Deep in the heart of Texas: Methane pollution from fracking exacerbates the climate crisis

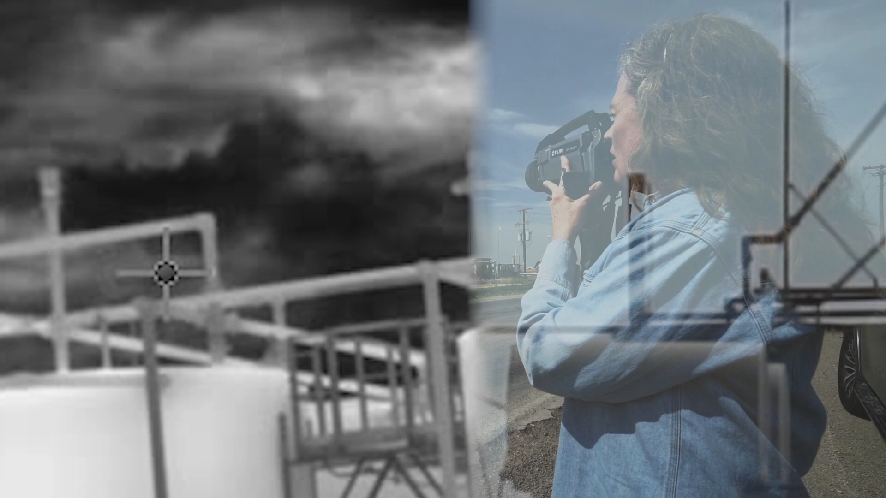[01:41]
It looks like smoke, but it's not smoke. It's hydrocarbon gases,
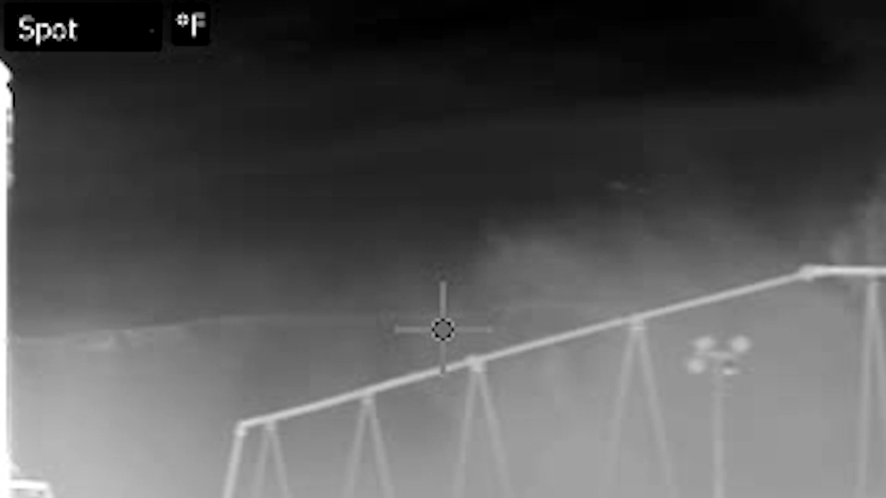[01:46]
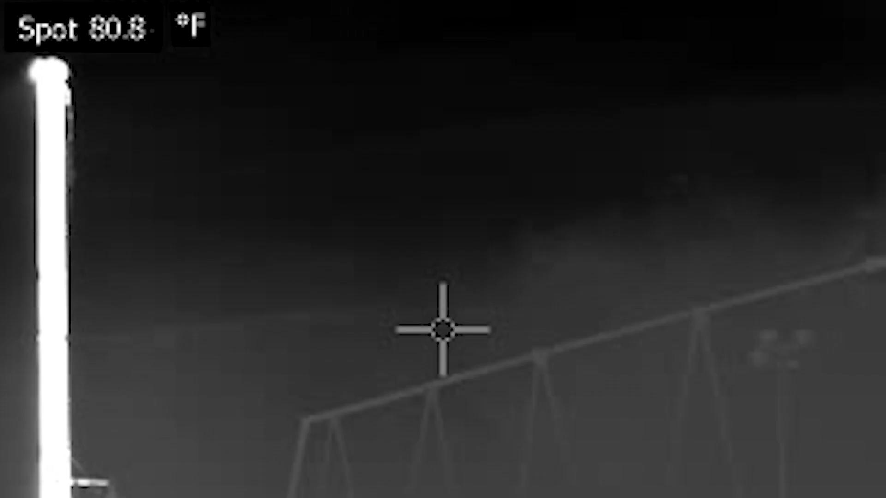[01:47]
On screen: spot 80.8°F
including methane and volatile organic compounds, coming from those tanks right there.